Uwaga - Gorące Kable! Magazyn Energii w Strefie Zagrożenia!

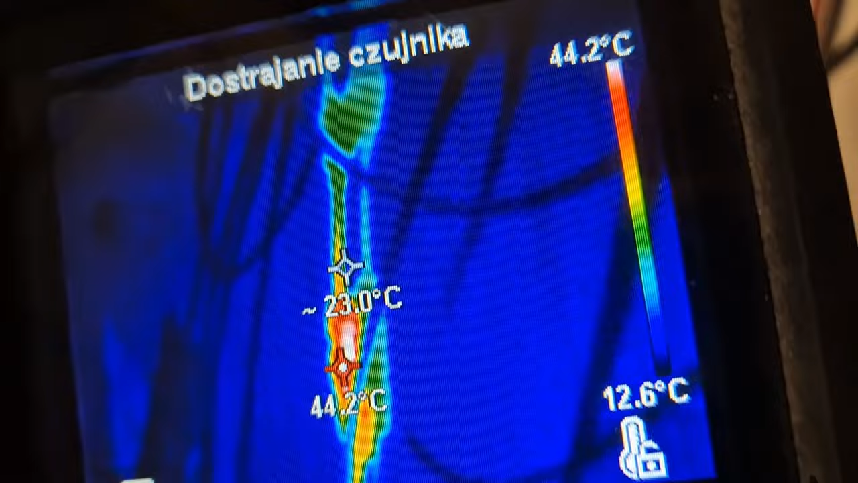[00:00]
On screen: max 44.2°C, scale top 44.2°C, scale bottom 12.6°C
One mają teraz 40 stopni, a miały prawie 100. Coś tutaj jest nie tak zarobione.
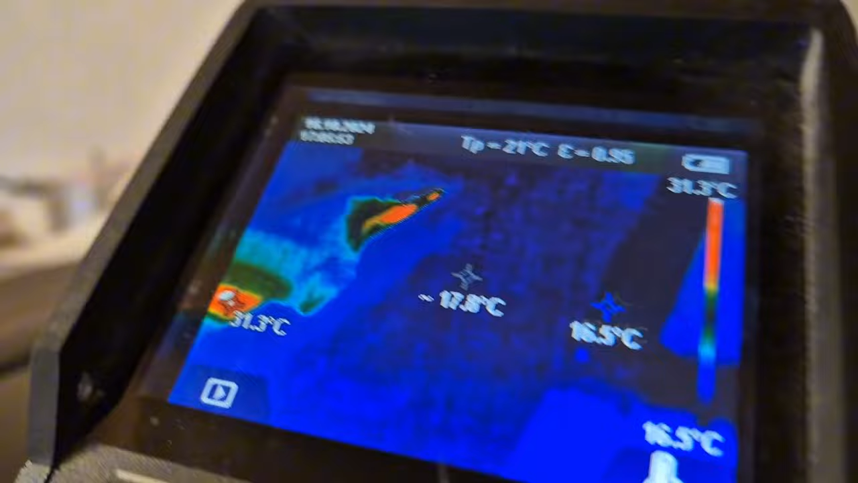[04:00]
On screen: scale top 31.3°C, scale bottom 16.5°C
Jak widać, nasze rozdzielnia, styczniki są włączone,
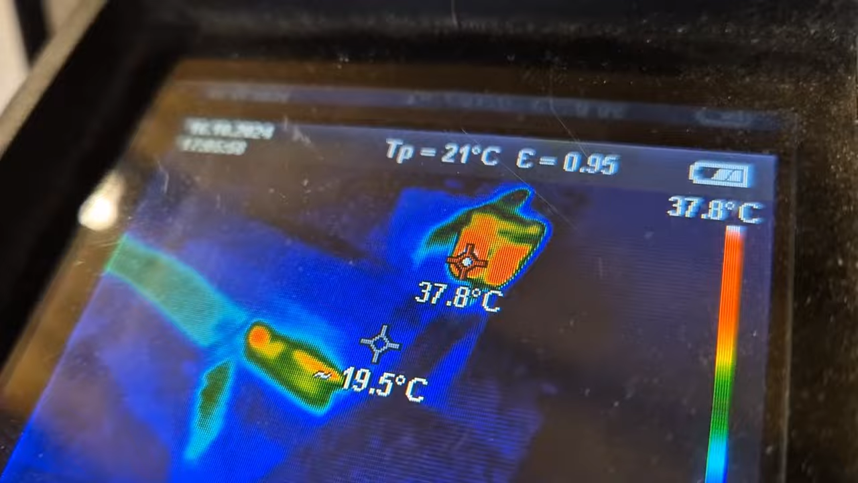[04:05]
On screen: scale top 37.8°C
przekaźniki, więc mają te 30, 40, 50 stopni czasami,
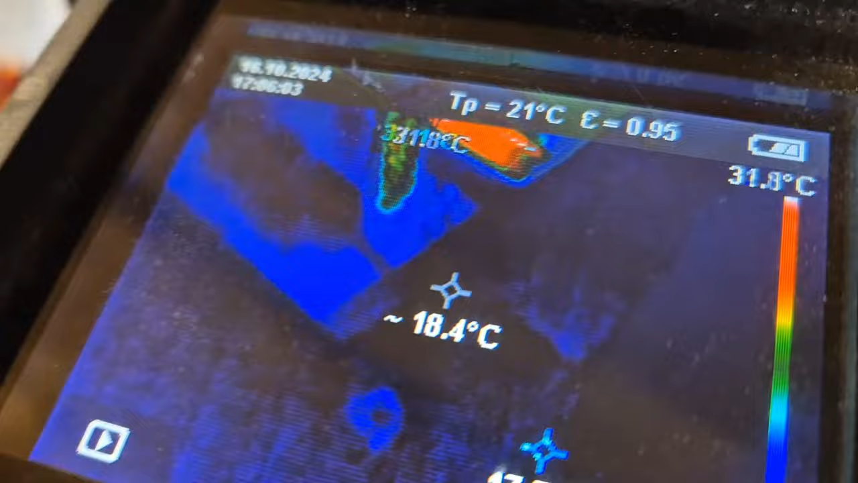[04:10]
On screen: spot 18.4°C, scale top 31.8°C
no ale sama płytka i tak dalej nic tutaj się nie dzieje.
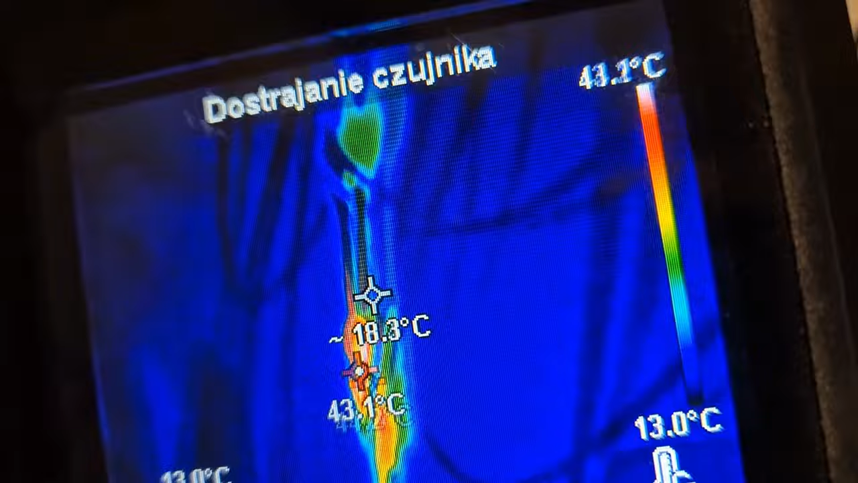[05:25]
On screen: spot 18.3°C, scale bottom 13.0°C
One mają teraz 40 stopni, a miały prawie 100. Nawet 100.
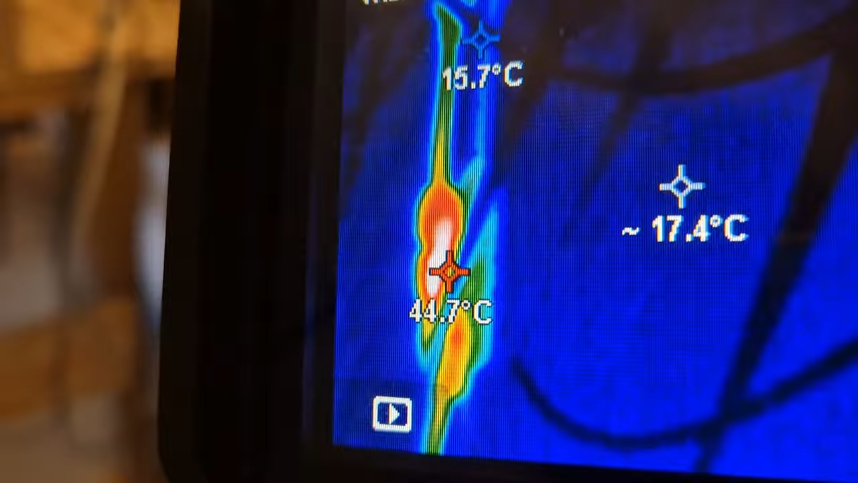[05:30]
On screen: min 15.7°C
I w którym miejscu, żeby Wam nie być gołosłownym, gołosłownym, złączka.
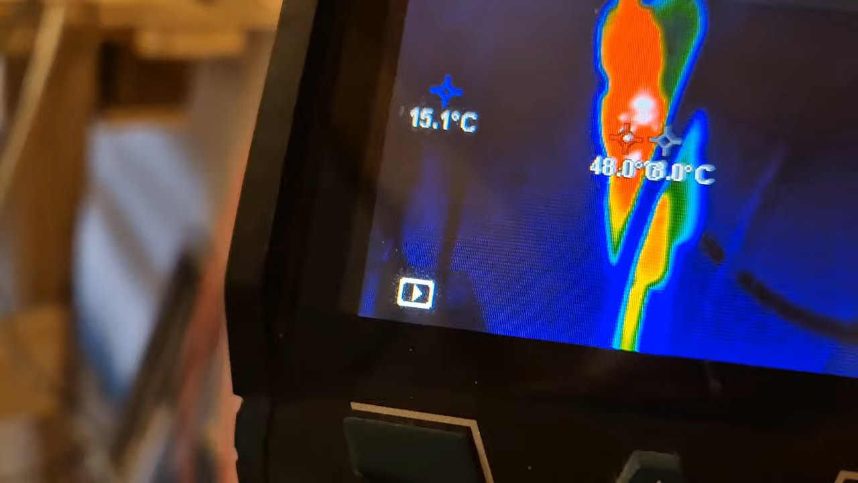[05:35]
Te złączki już nie.
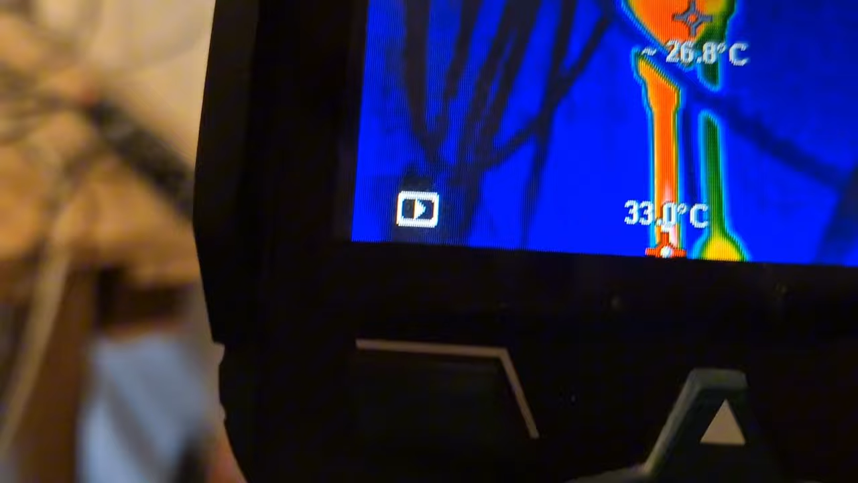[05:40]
Tu też. Ale ta złączka była najbardziej gorąca.
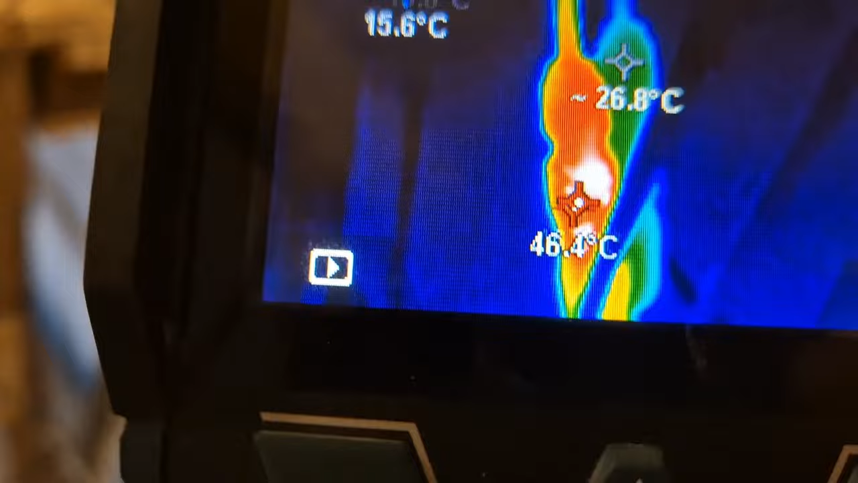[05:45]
Coś tutaj jest nie tak zarobione. Coś jest z nimi nie tak.